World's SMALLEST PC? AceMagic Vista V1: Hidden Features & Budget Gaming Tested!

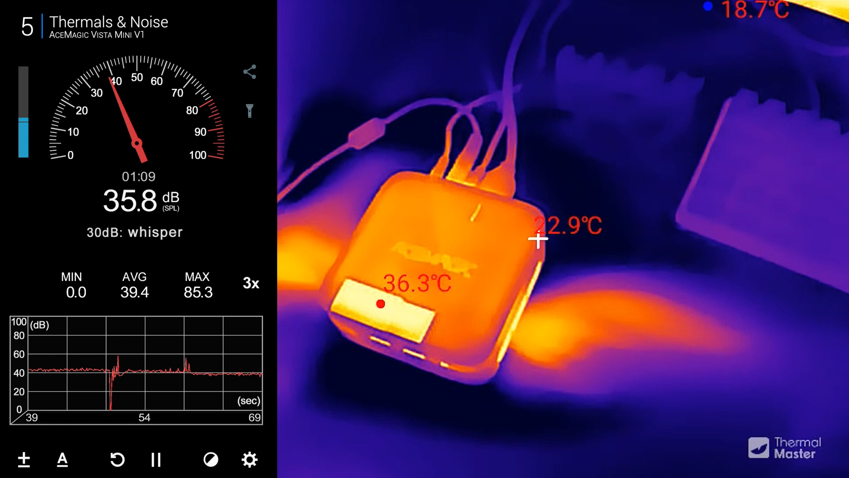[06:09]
there if you really listen for it but it's not distracting heat vent out the sides so just make sure
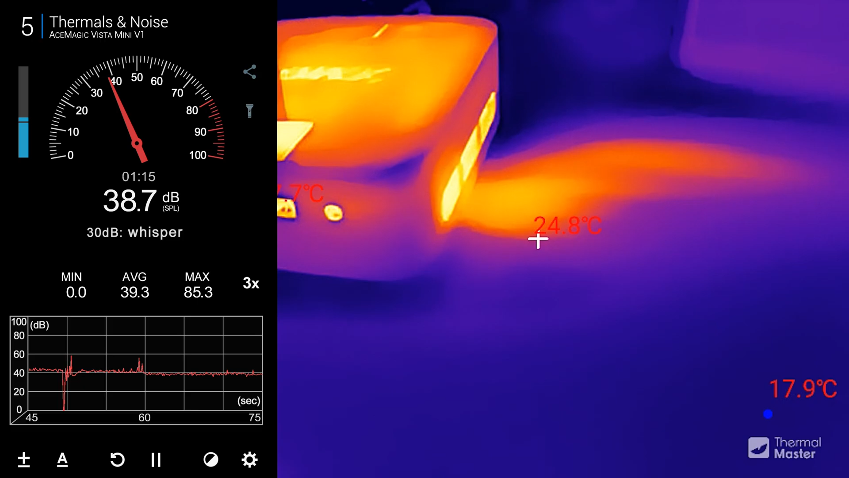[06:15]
On screen: spot 24.8°C
those are not blocked power
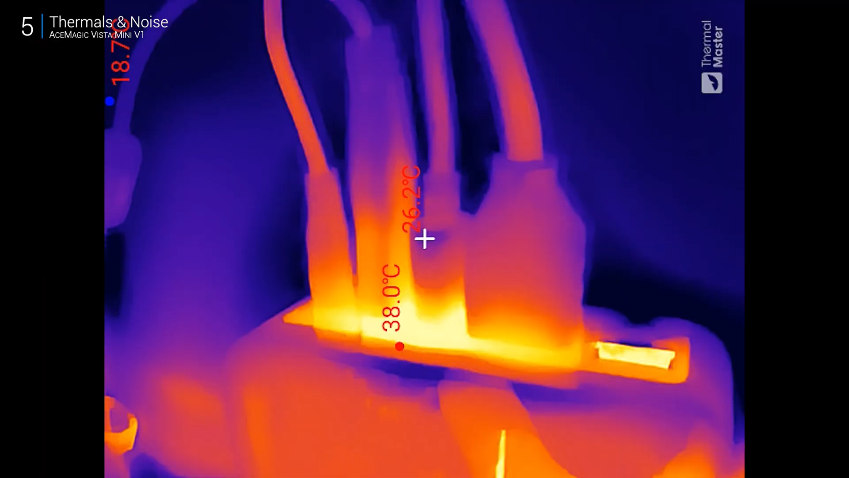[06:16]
On screen: max 38.0°C
draw around 30 watts expected for this size even when gaming
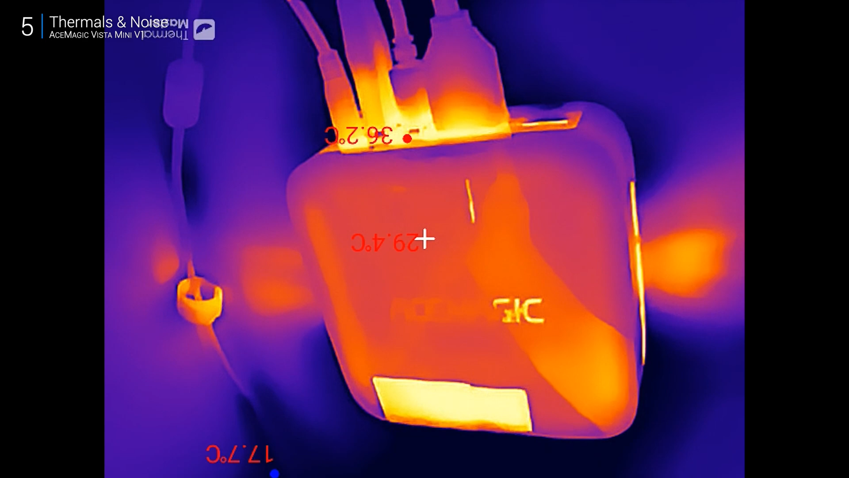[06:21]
On screen: spot 29.4°C, max 36.2°C, min 17.7°C
fan noise barely hits 35 decibels was by quiet no noticeable thermal throttling even
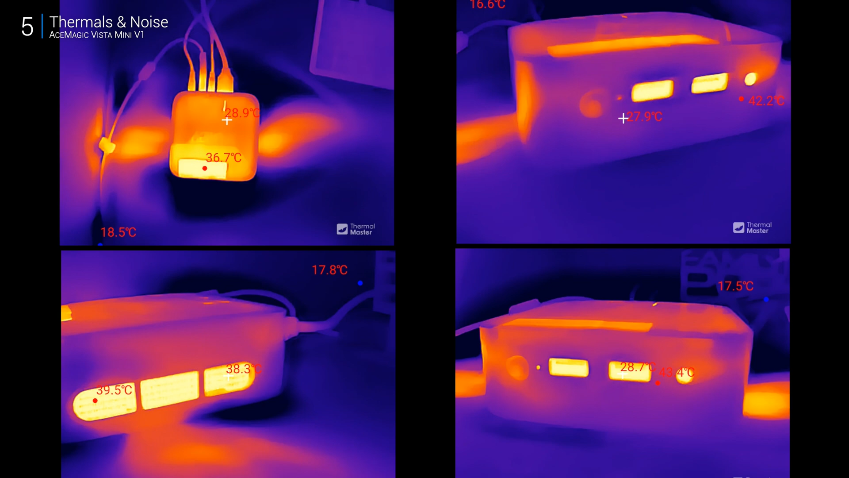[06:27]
when pushing it hard however during sidebench r23 vent
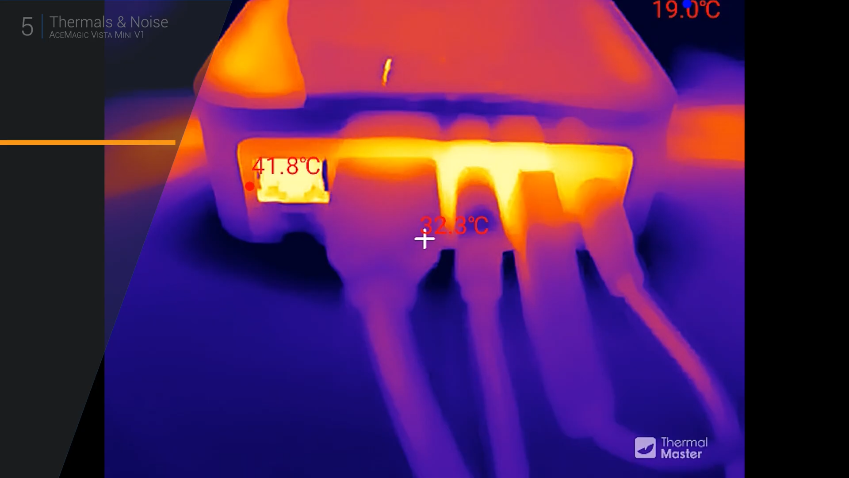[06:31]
On screen: max 41.8°C
steps spiked
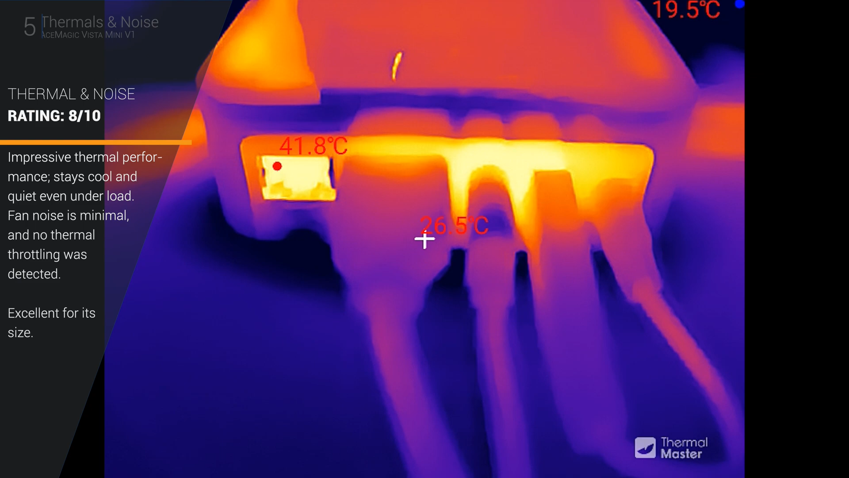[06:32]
On screen: max 41.8°C
to around 40 45 celsius not alarming but something to keep in mind so